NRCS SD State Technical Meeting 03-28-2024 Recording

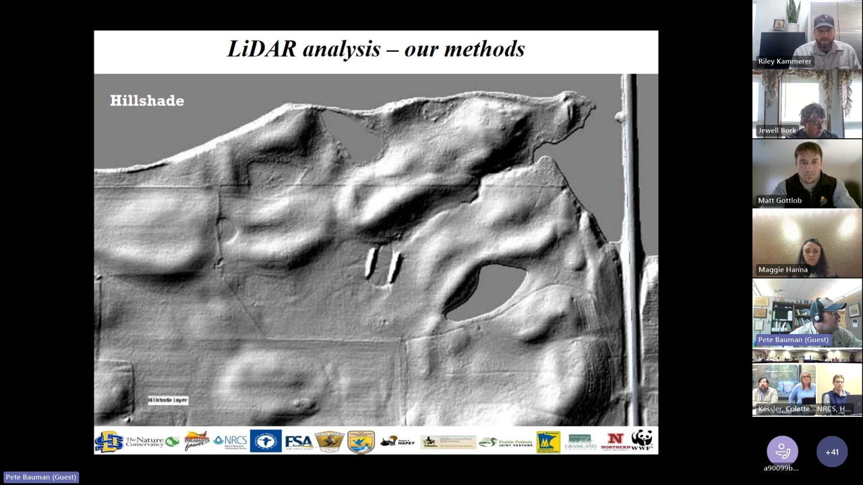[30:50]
I don't remember exactly where this is at. But this is, if we take the LIDAR and we enhance this picture, you can start to see striations and patterns. Even if you look at the stock dam in the middle, it becomes much more evident and clear with the shadowing effect. So it really helps us look deep into the land. I want to point something out. Can I get a nod or a thumbs up from someone if you can see my cursor? Okay, I see Riley's nodding. Riley, I'll look to you then. See this striations along the side of this hill?
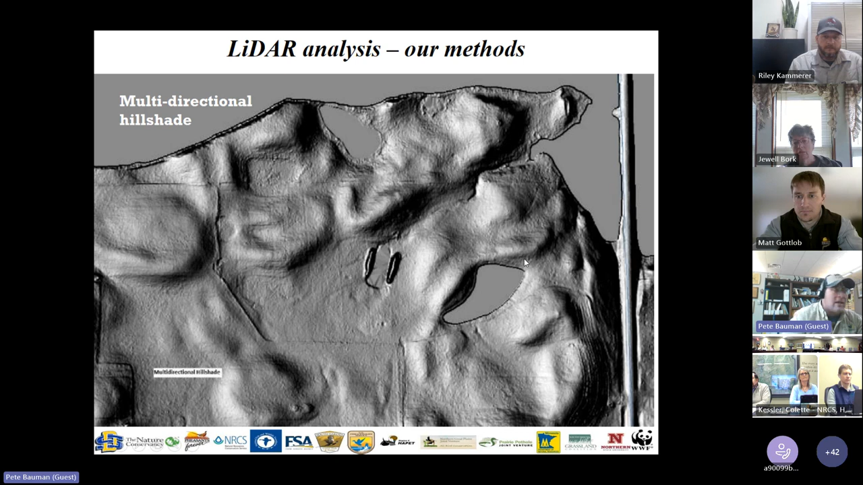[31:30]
That would typically not be visible in any other way other than with LIDAR enhancement. That's probably cat stepping from grazing, heavy grazing pressure. But it does indicate that there's a pattern to the landscape that we wouldn't be able to see otherwise. Here's another great example of a pasture where we were able to identify. If you look at the patterns from what I've got labeled as unbroken sod, you can see there's very much a random land pattern. And then you get into this chunk of the pasture that's go back sod, and look at the striations from previous breakage. So that's this LIDAR tool has been a tremendous game changer in this analysis.
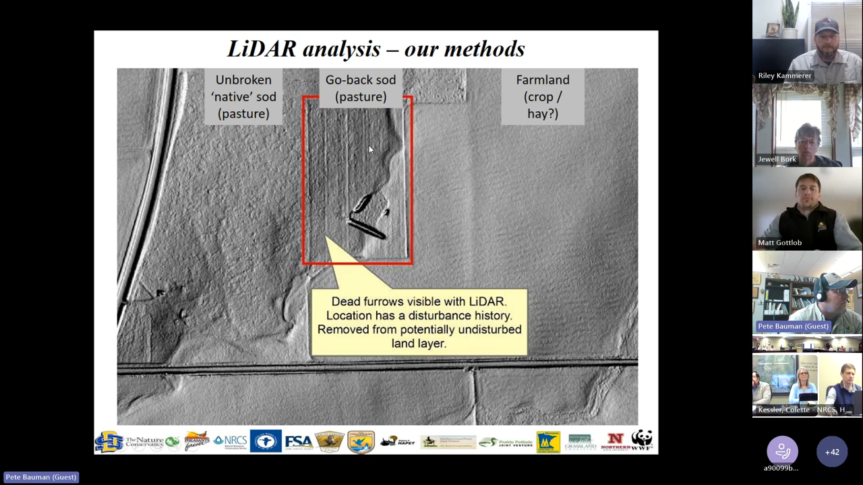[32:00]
So what does it mean on the land? Well, if you take just an example of, like, say this is Fault County.